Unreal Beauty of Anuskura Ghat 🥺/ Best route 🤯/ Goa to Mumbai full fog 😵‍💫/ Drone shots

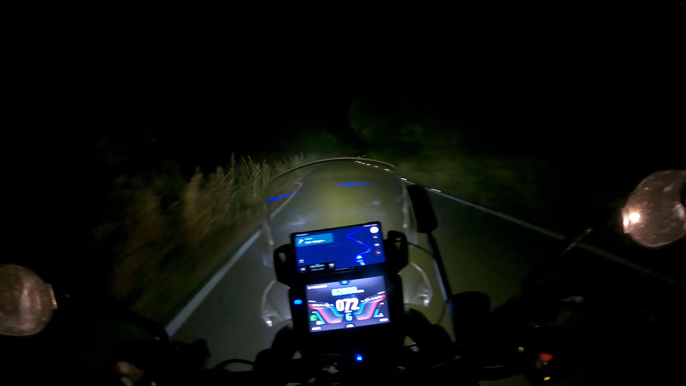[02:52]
you have to be like, trust your headlights, trust your auxiliary lamps, everything. Amazing man. Like literally, मैं तो floodlight लेके घूम रहा हूँ, ऐसा वाला feeling आ रहा है. पूरा road lit up कर दिया है. Camera में वो justice कर पा रहा है कि नहीं, I don't know. But yeah. जितना दूर तक मैं देख सकता हूँ जितना ही दूर तक मेरी लाइट देख सकती है.
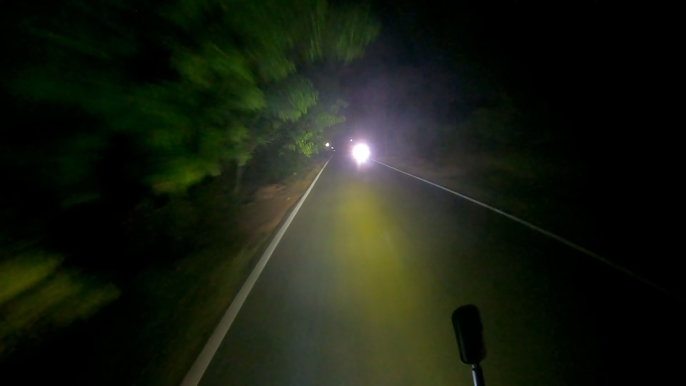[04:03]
आई डोंट नो कैमरा में जस्टिस हो रहा है कि नहीं, बट देयर इज अ लॉट ऑफ ड्यू व्हिच इज सेटल्ड ऑन द रोड राइट नाउ. एंड पूरा फॉग जैसा दिख रहा है. इन द क्लियर वाटर्स आर वर्किंग एट इट्स लेवल बेस्ट. एंड स्पेशली मैंने एक येल्लो डाला है, एम्बर वाला लाइटिंग. सो उसके वजह से हमें फॉग में दिक्कत तो नहीं हो रही.